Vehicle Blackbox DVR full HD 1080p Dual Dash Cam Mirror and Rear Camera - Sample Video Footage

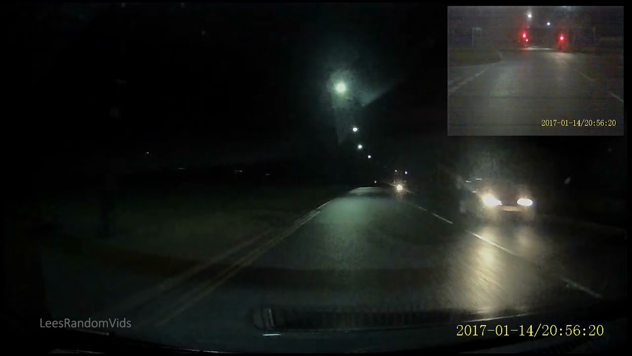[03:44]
Just a bit of night footage For you to see what it's like at night Now this is a really well lit road This is about as good of conditions at night as it can get really So this is showing you what it's like in optimal conditions Really well lit road If you get on a country road where there's no street lighting It's really dark But again It's about being good enough You see on a well lit road like this It's good enough It actually seems a little bit brighter or lighter on the rear camera Looking at the screen